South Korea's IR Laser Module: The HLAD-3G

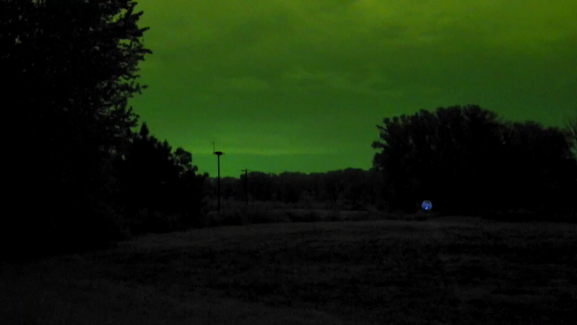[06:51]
Focused all the way down it gets extremely tight. Not quite as tight as a full power PEC-15 or a full power D-ball. Those can focus down so much that they essentially turn the illuminator into a second laser designator.